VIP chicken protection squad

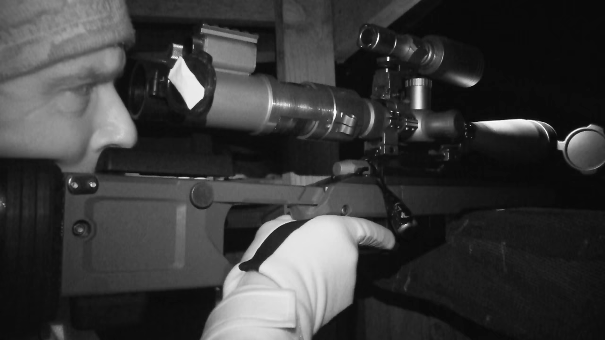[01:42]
You know as well as I do with the rifles that we use, the ammunition that we use, that the Fox doesn't even need the bank. Well, exactly. I mean, you know, going back onto the kit, you're using your faithful.
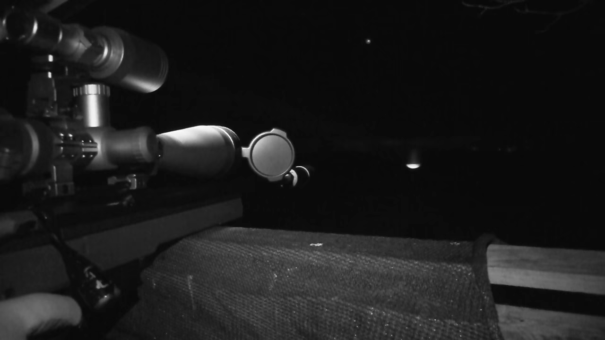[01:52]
6mm .284 Brock and Norris Cousin Rifle,
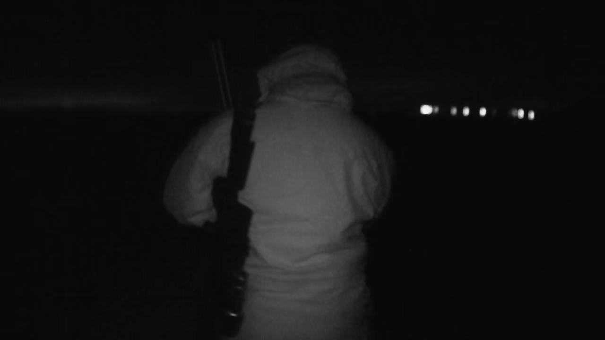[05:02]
After an hour of false alarms Ryan heads off to another hot spot behind the
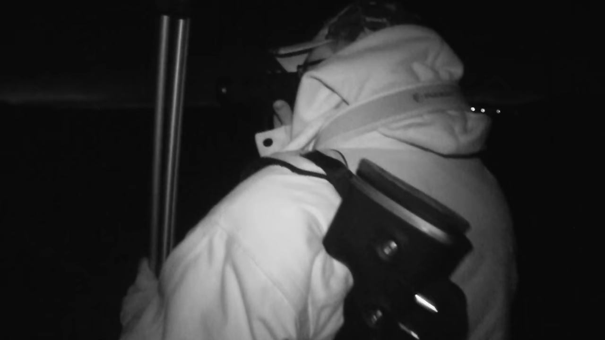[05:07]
fox box which he has also baited with chicken pieces and liquidised dog food.
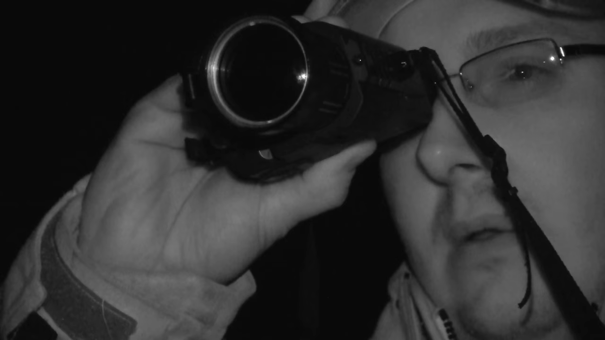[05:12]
Even though we have no light sources we can't ignore the field craft.
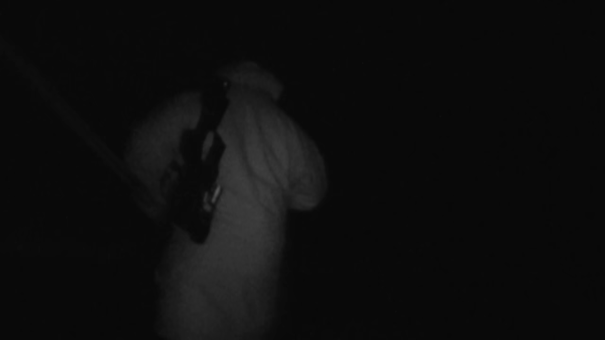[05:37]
can't get away from the fact that I'm a big 18 stone bloke. I stand out. So good field craft is essential to be successful when we're out controlling the foxes.
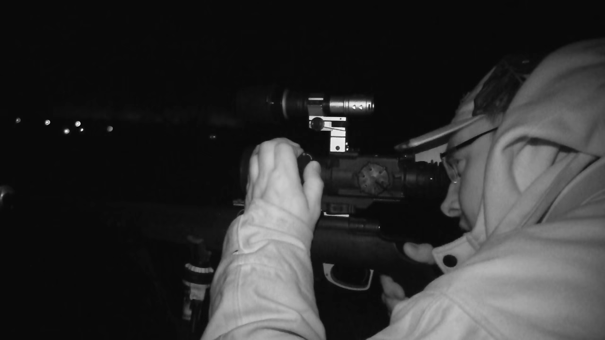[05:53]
Ryan starts to call but a distant shot suggests Paul has had some luck.
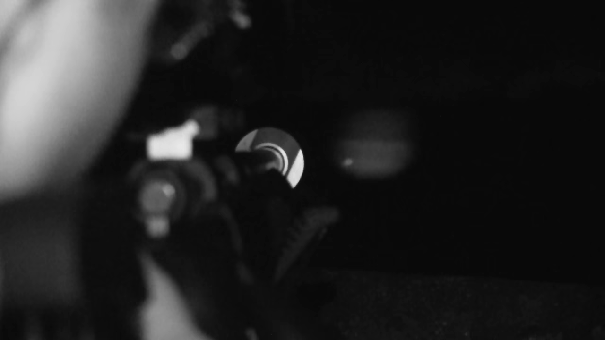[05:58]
I'm going to drop Paul a text now so as he knows that we're coming, again safety first last and always. We've both got to know where each other is all the time.
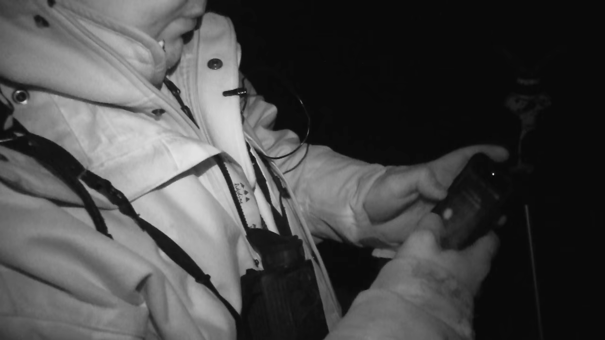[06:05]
So we'll drop Paul a text and see what he's got for us. It's a healthy looking dog fox. Fox down well done. Thank you very much.
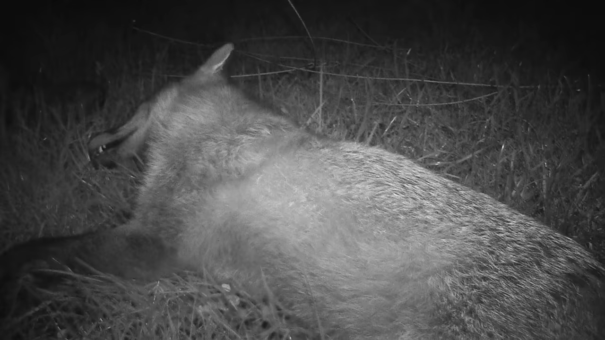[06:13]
You're very welcome.